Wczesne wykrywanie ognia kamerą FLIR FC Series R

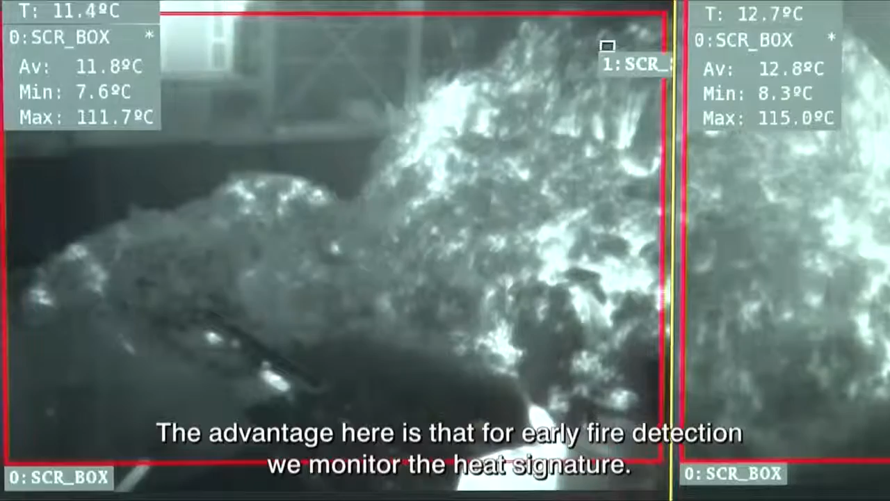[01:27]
dass wir die Brandfrüherkennung dadurch auslösen, indem wir Wärmereflektionen wahrnehmen und nicht nur auf das visuelle Bild vertrauen.
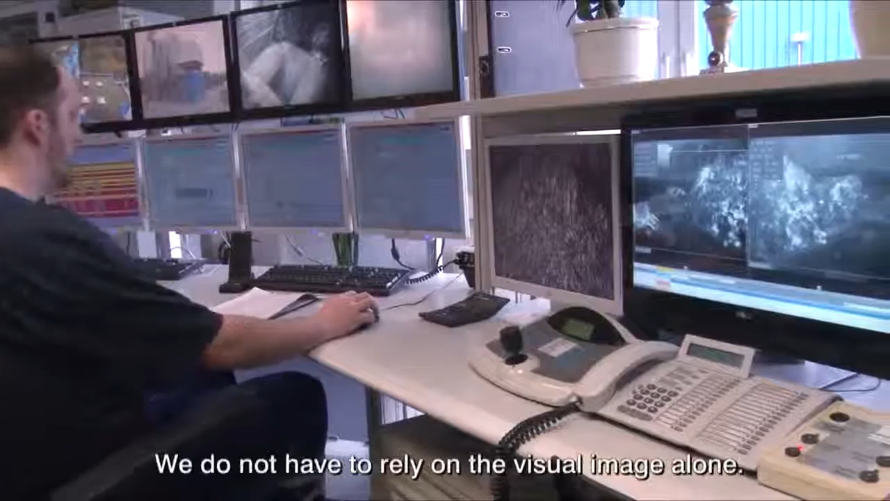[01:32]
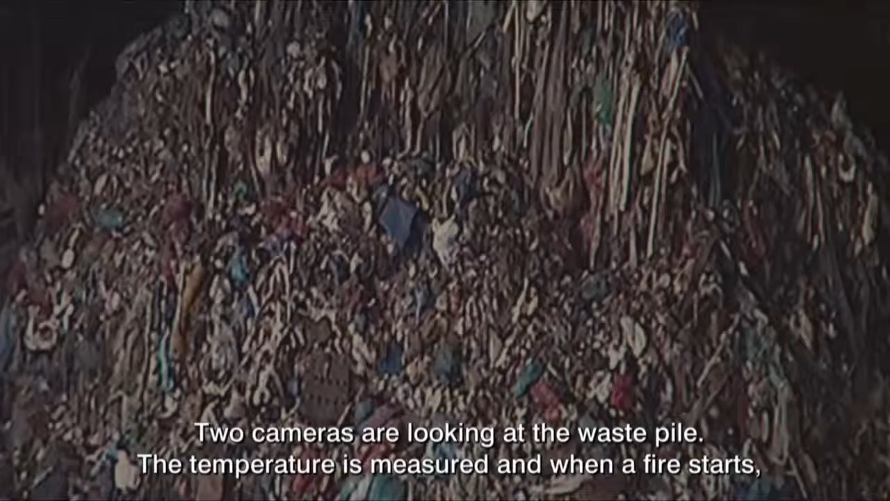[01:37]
Die zwei Kameras gucken auf den Müllplatz und wenn auf dem Müll ein Brandherd entsteht, das heißt,
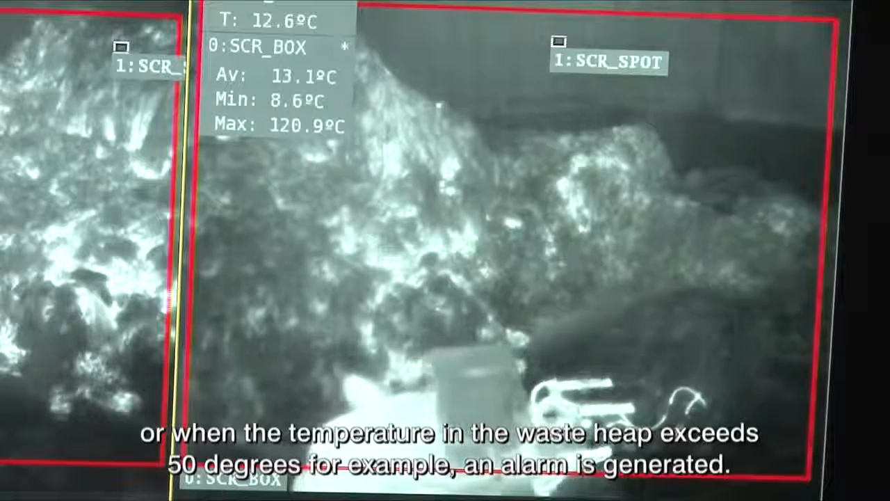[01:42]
On screen: max 120.9°C, min 8.6°C
wenn es in dem Berg über 50 Grad warm wird, dann misst die Kamera die Temperatur und gibt somit einen Alarm.
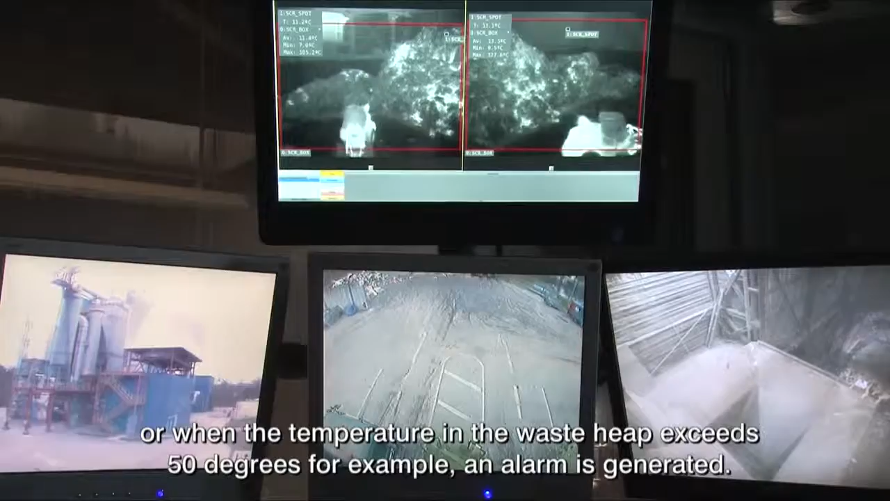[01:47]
Dieser Alarm wird von unserem Management-System dann
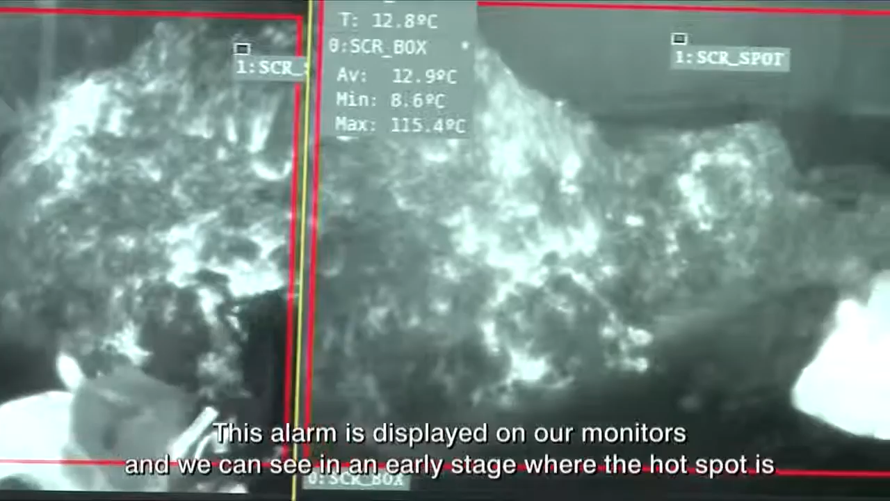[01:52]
On screen: max 115.4°C, min 8.6°C
auf den Monitor gebracht und Sie können früher erkennen, dass da was ist und gleichzeitig dann die Löschanweisung geben.
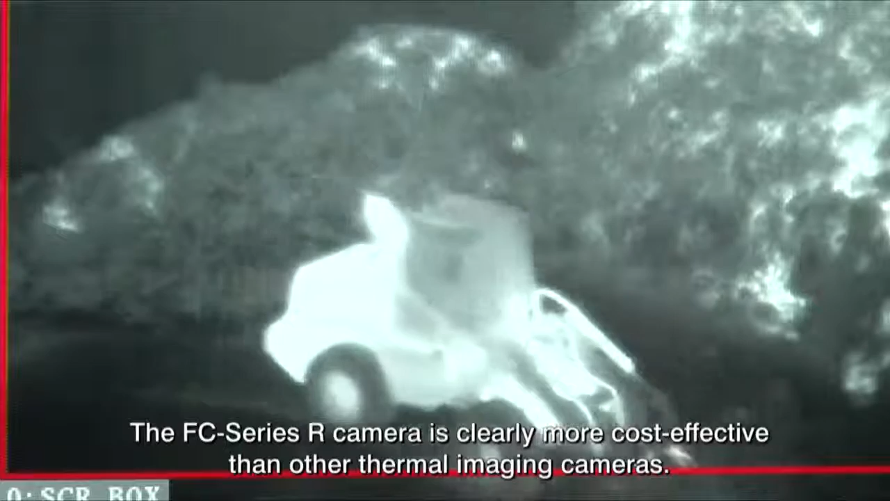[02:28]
Die Kamera ist deutlich günstiger als andere Wärmebildkameras. Der Flier-Sensor da drin hat zehn Jahre Garantie,
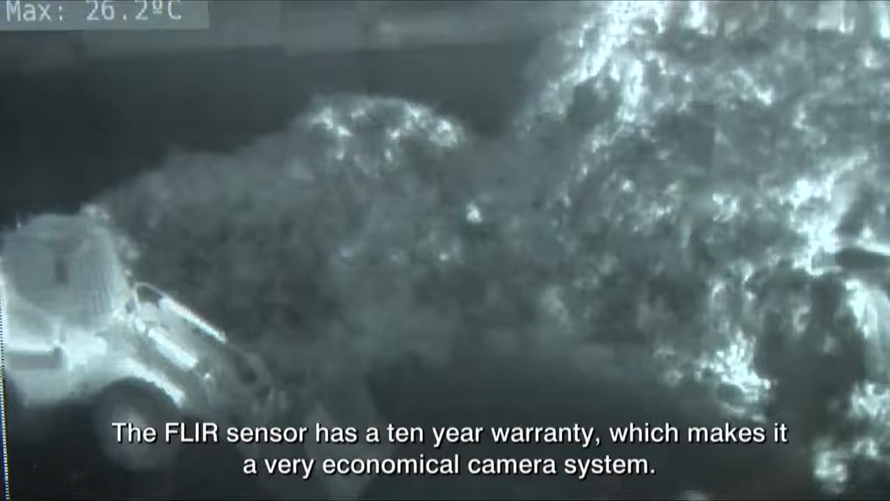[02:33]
was die Kamera sehr kostengünstig macht.